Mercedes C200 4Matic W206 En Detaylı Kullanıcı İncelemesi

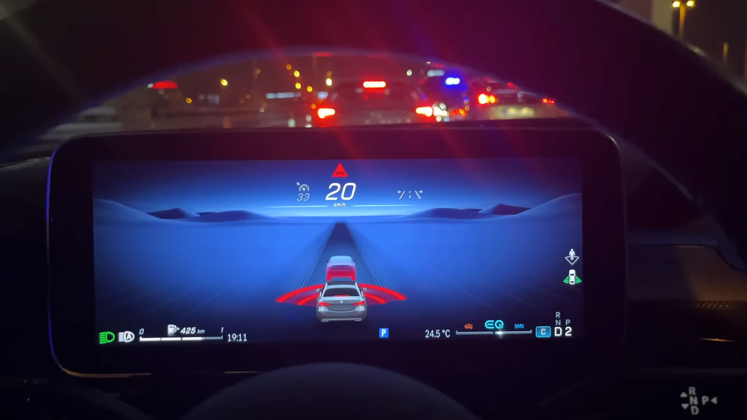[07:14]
trafikteki diğer araçların sizin aracınızla birlikte olduğu bir simülasyon sürüş ekranı olarak söyleyebiliriz.